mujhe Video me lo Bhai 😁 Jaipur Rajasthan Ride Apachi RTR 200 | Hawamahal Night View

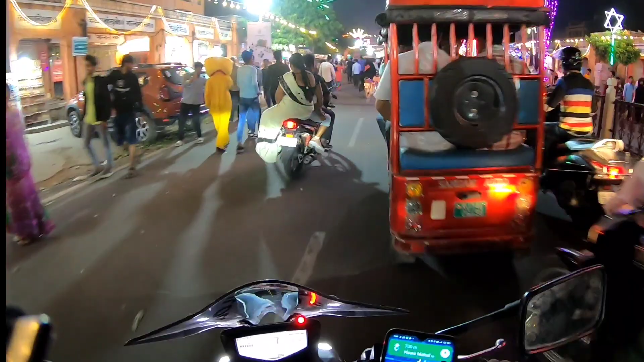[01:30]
और भाई एक बार मार्केट देख लो यार, क्या अल्टीमेटली है भाई, काफ़ी डेकोर किया गया है।
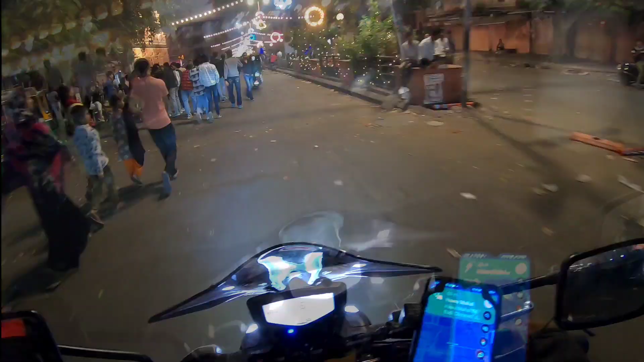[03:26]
जी वापस आ गए हवा महल, ये हवा महल है, हवा महल है भाई।